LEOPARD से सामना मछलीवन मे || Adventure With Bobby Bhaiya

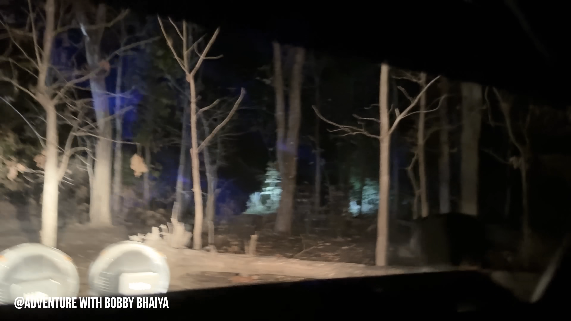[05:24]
जीरो आगे मत जाना, बट ये हमारे रास्ते में ही बैठे हैं, मुझे कुछ करना पड़ेगा।